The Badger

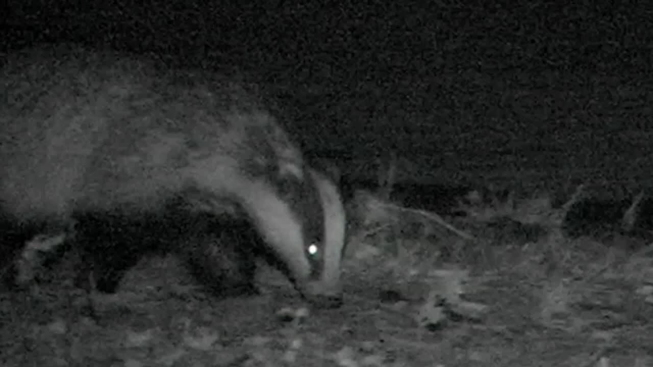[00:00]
This short film, produced using a combination of infrared cameras and camera traps, is about the European badger.
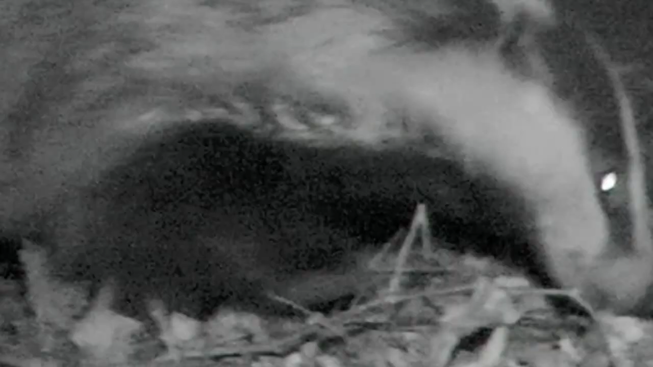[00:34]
an ancient line which exploits trees, land and water. The European badger found in the UK has a black and white striped face, which makes the animal familiar to many, although they may never have actually seen one.
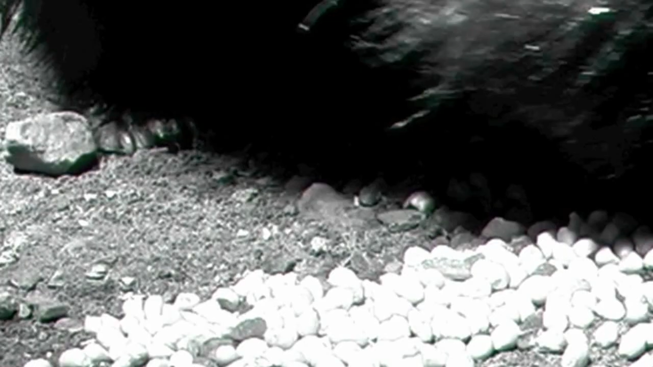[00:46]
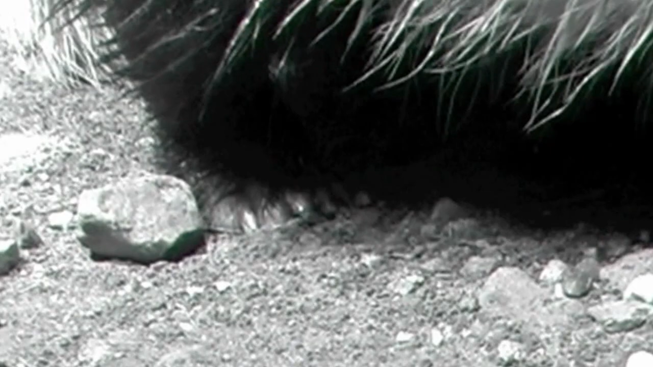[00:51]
Relatively small ears and eyes keep the outline of the body a simple tube shape, with short, tough legs. The long front claws are used for digging and may also be used for defending the animal,